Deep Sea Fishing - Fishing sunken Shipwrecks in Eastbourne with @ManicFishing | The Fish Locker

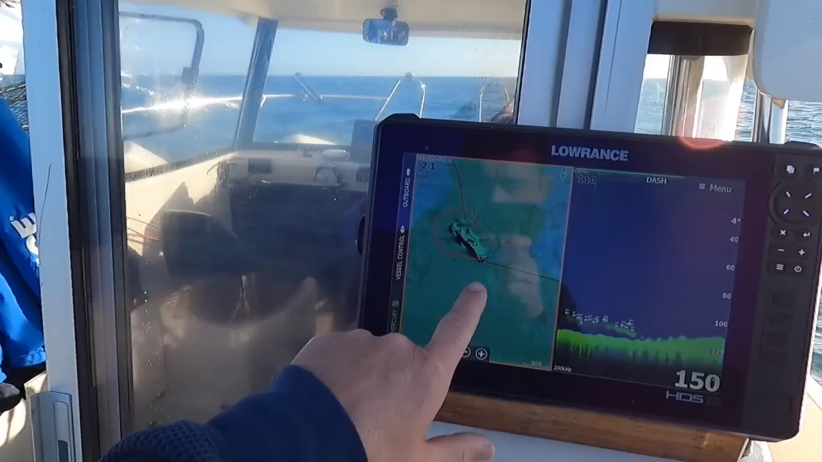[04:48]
we've positioned ourselves uptight of the wreck the first drift is just to see
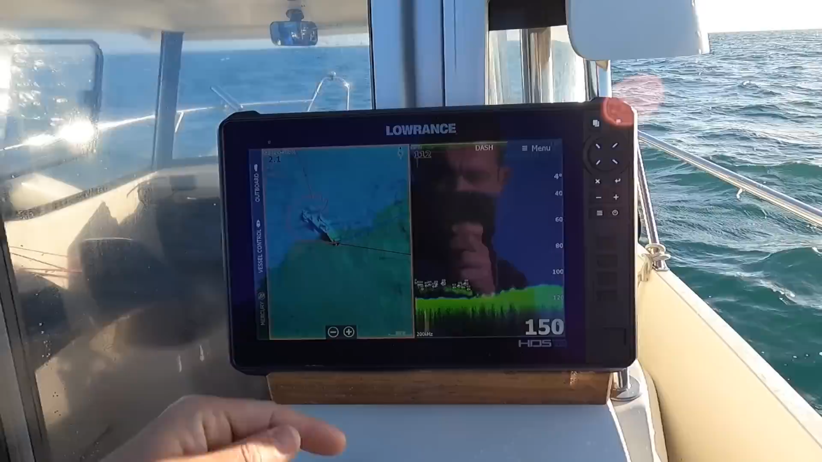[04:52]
which direction we're going to be drifting just kind of nipped off the corner of it
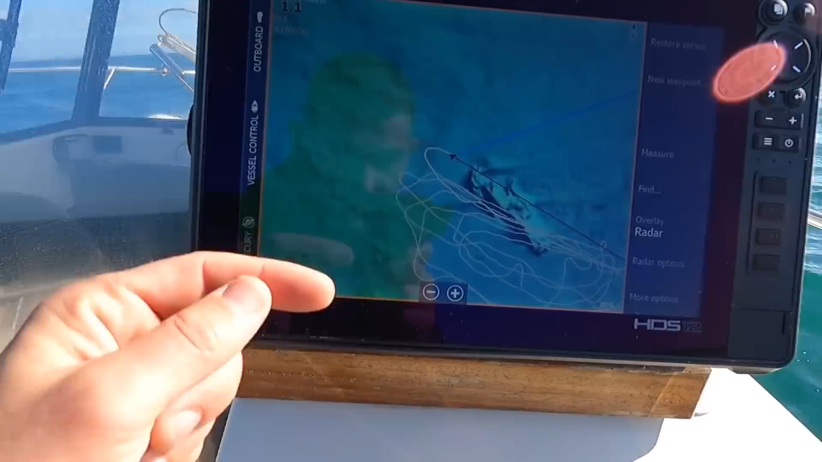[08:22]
with the wreck looking like that those being all of our drift lines we know that if we put the anchor down which way we're going to lay onto it